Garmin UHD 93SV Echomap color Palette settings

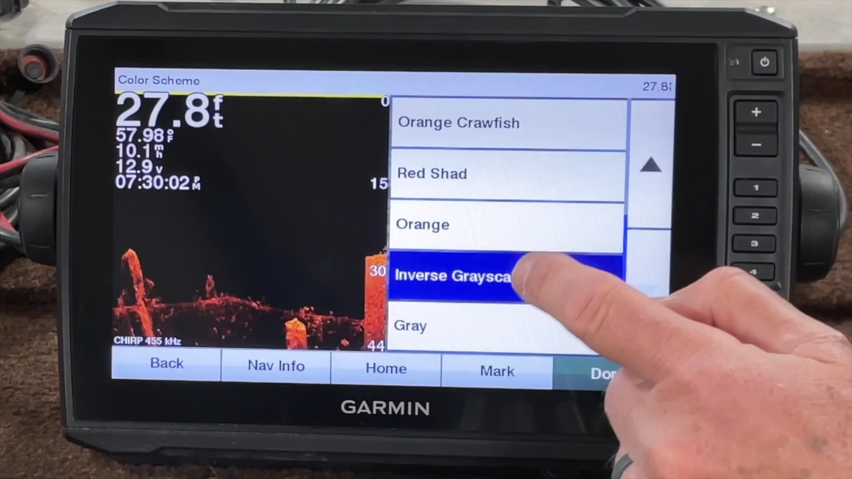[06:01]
On screen: depth 27.8 ft, water 57.98°F, speed 10.1 mph
And, let's go to that inverse gray. Now, to me, in the down view, I don't like the inverse gray as well.
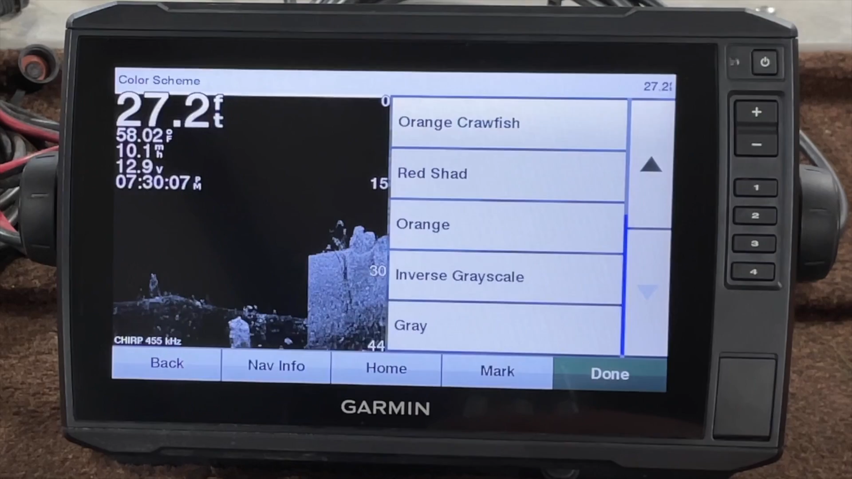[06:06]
On screen: depth 27.2 ft, water 58.02°F
I have trouble seeing that in the gray.
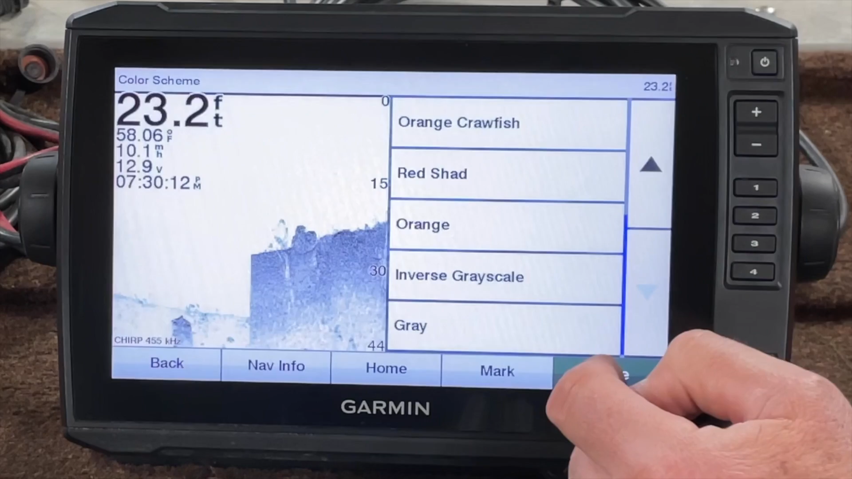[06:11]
On screen: depth 23.2 ft, water 58.06°F
Let's take a look at the gray at a different brightness. Let's go ahead and raise that brightness up a little bit. And, if you notice, I'm raising the brightness. It actually makes the background darker. So, I get confused on that once in a while.
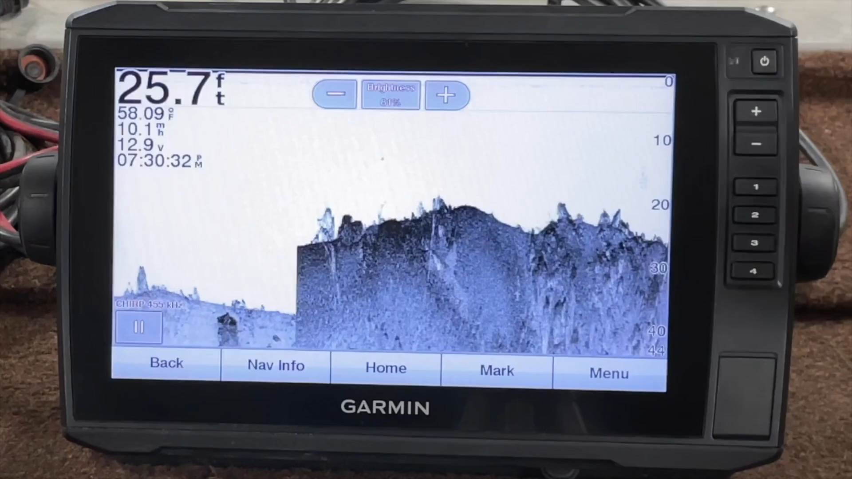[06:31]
On screen: depth 25.7 ft
But, for me, I still might have a little trouble with that.
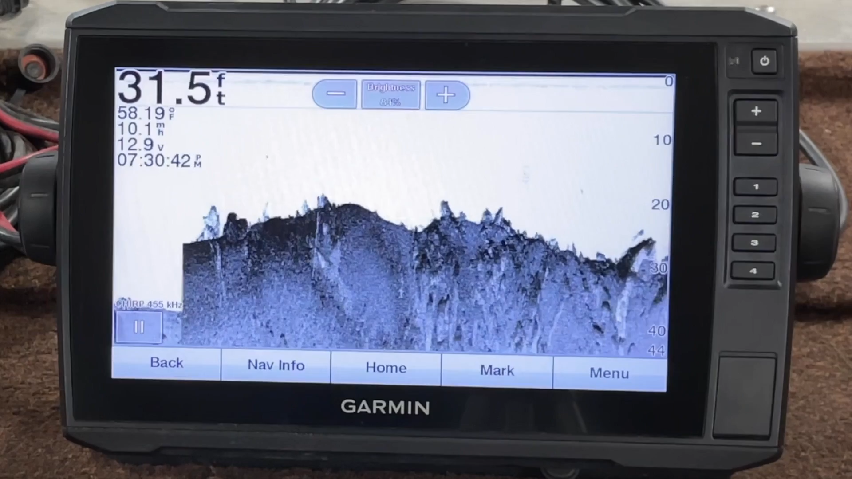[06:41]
On screen: depth 31.5 ft
But, it looks a lot better.
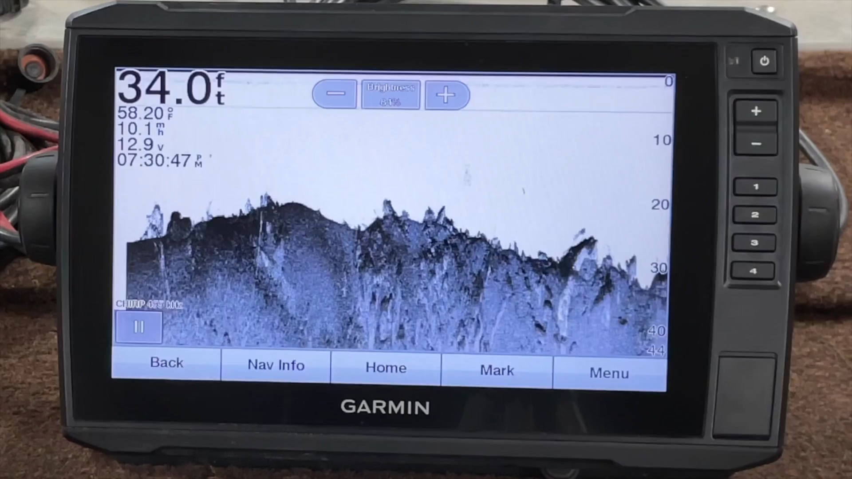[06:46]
On screen: depth 34.0 ft, water 58.20°F
All right. Let's go menu, sonar setup, color scheme.